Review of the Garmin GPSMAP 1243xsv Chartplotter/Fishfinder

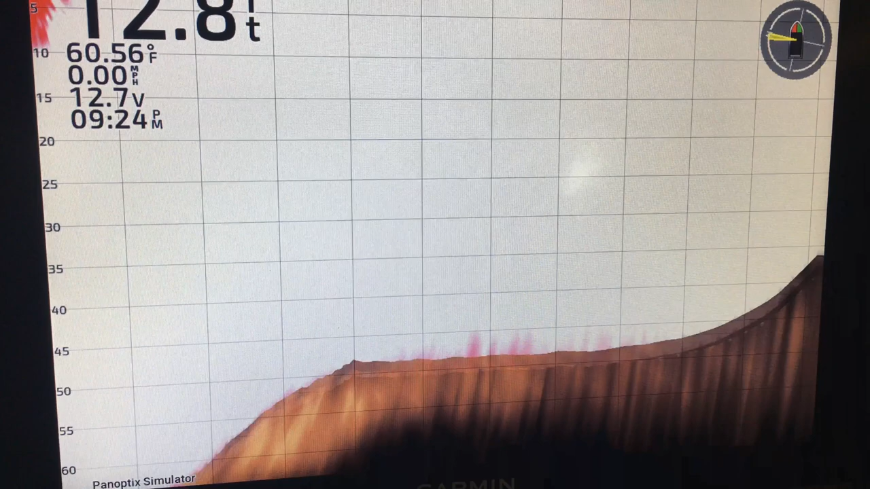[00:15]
On screen: water 60.56°F
This feature-rich system includes a 1280 by 800 resolution waterproof monitor face.
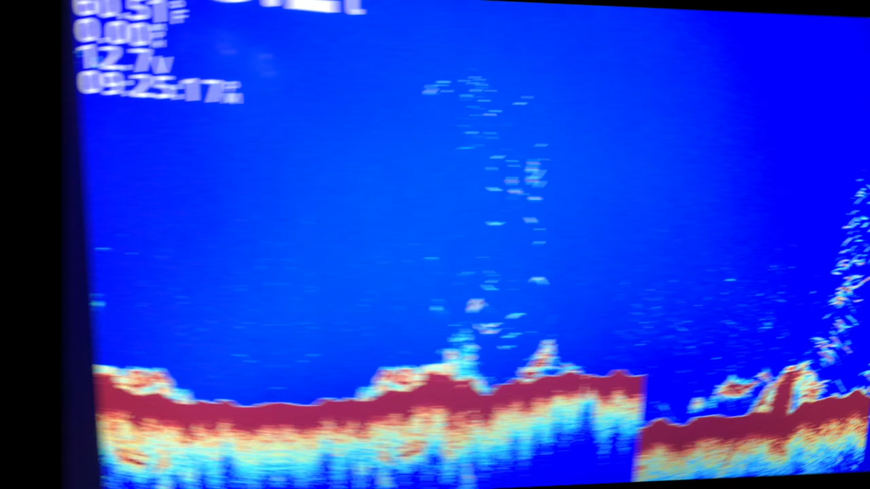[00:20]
Includes two SD card slots for extra memory.
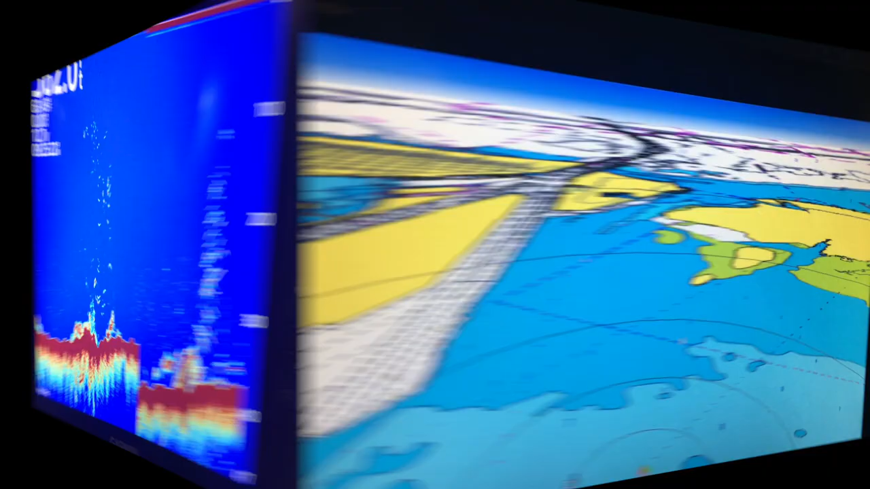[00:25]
And includes the Chirp sonar with clear view and side view scanning capabilities